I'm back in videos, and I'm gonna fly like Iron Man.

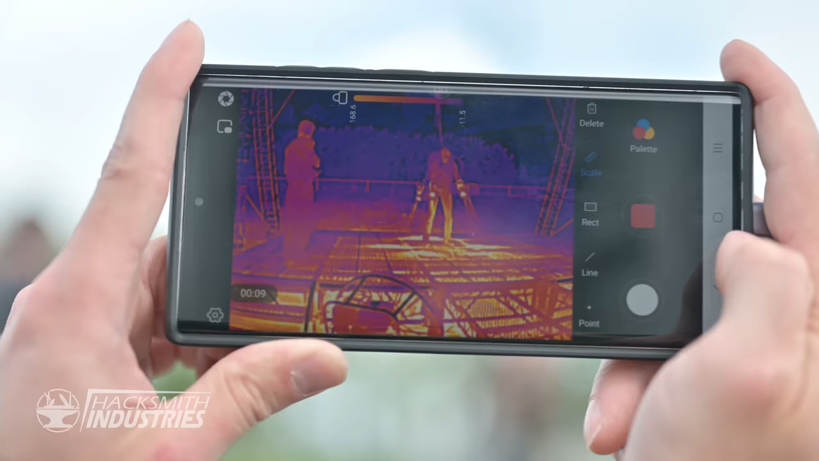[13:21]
I got some awesome thermal footage showing that cone of thrust.
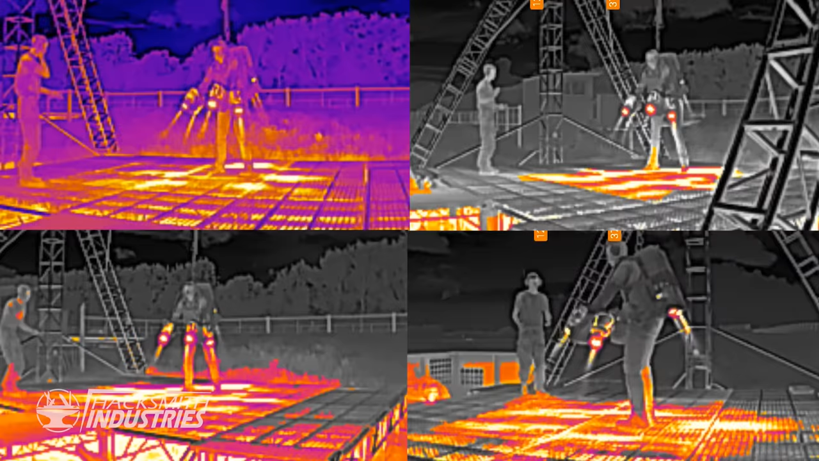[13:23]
Yeah. And I'm wondering if mentally, if you could actually just see that thrust. Yeah, if you had some sort of, if you did it in a darkened environment and then lit light.